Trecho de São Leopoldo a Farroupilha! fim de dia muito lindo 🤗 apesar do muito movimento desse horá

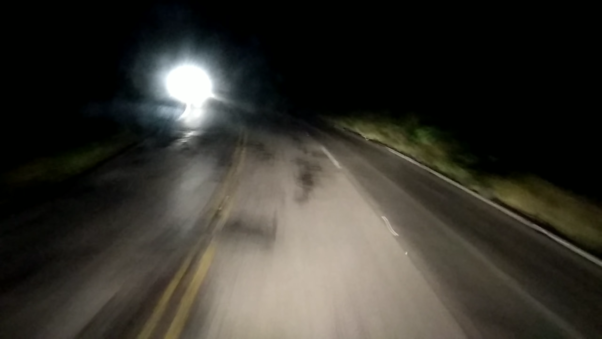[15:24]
Fico pra lá que eu tô passando. Deixa eu tá subindo. 19 horas e 15 minutos. Vou ficar pra esquerda aqui, Galita. Viu? Vê, ó. O solo na direita ali, todo desmanchado. Tá, louco. Tem um pedaço bem ruim aí. Nem sei quem que cuida aqui. Olha a direita aqui. Meu Deus do céu. Tá destruído. Ui, dá um medo assim quando tu vai, né?
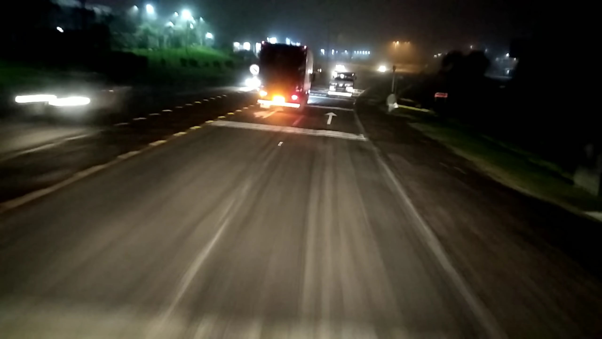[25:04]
Estamos chegando no Farroupilha, galera. Chegando no Farroupilha. Aqui na nossa esquerda, aqui, a rodoviária, né? E o centro de compras, aqui a gente tá vindo do Porto Alegre, né? Aqui é o polo da malha, né? Muita malha, muita roupa aqui pra Roupilha, né? Muito. Então aqui a gente passou a rodoviária. E o... Shopping. Quando eu tenho tempo, eu venho ali dar uma olhada, dar uma gastada nos trocos.
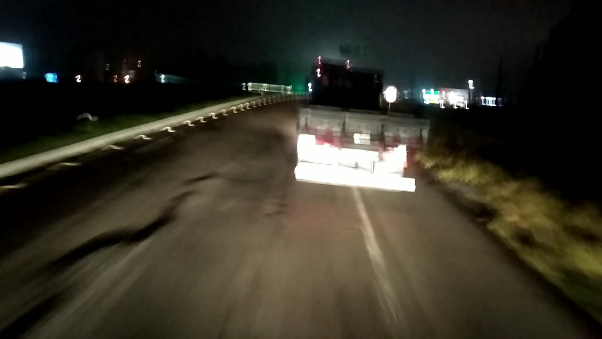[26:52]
Ai, tá ruim o negócio aqui. Farroupilha, olha, é uma vergonha. Eu não sei quem que tá responsável por cuidar dessa RS-122 aqui,
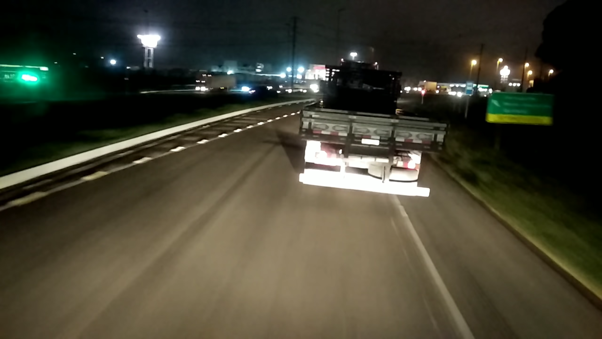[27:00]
que passa a Farroupilha assim, que... Caxias, Farroupilha e Bento? Cara do céu! De Caxias a Bento Gonçalves.
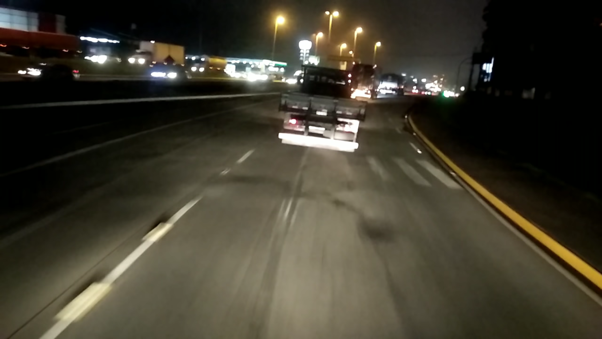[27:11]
Menino, tu não anda. Tá perigoso, tem que estar, assim, ó. Escolhendo qual buraco você vai cair dentro, ó. Chega a oferecer risco pra gente, entendeu? Aqui, ó. Reto e ó, vai pra Caxias. Que eu vou fazer o retorno, né? Fazer o retorno que eu vou pegar a Sentido Bento. Que a empresa nossa, a Bela Vieira, é lá embaixo. Sentido Bento Gonçalves, tipo, positivo. Posso tirar o motorista.
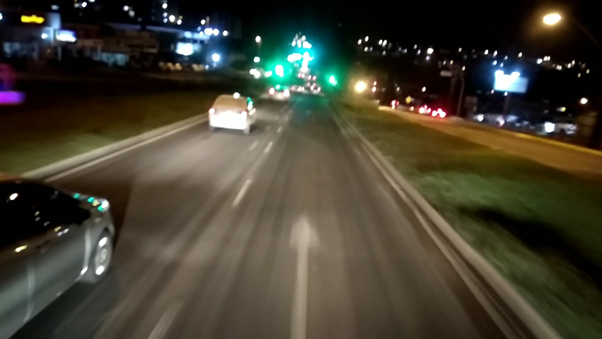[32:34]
Então desculpem. Esse vídeo, do jeito que foi gravado, vai ser colocado ali pela família muito grande. Nem dá pra montar, assim, fazer nada, né? Ó, pegamos os sinais todo verde e estamos chegando aqui, ó. Estamos chegando aqui na rotatória da Nossa Senhora do Caravaggio. E eu agradeço a ela também aí por estar aqui presente mais uma semana aí pra trabalhar, né? De novo, no trabalho. Que eu tenho certeza que vai correr tudo bem, tudo...
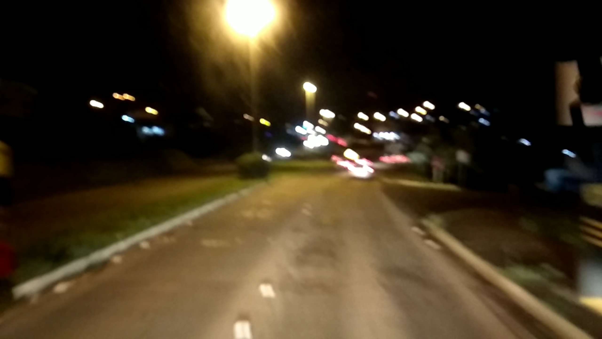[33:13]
Embaçado o parabrisa aí. Acho que nem vai dar pra ver, ó. Tá bem escuro ali, ó.
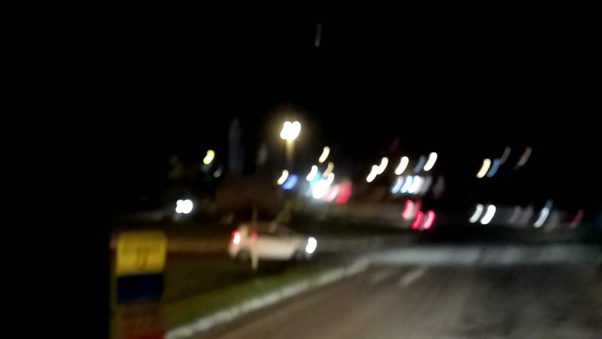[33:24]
Conseguiu ver, pessoal? Um pouquinho, mas sim, né? E tá aí, gente. Tenha pedido, então. Chegando no Farroupilha, passando por essa buraqueira aqui, vamos descer ali na Belavera e carregar as motocas, carregar os pirotos e... Tudo bom! Nova Brasso é o pau!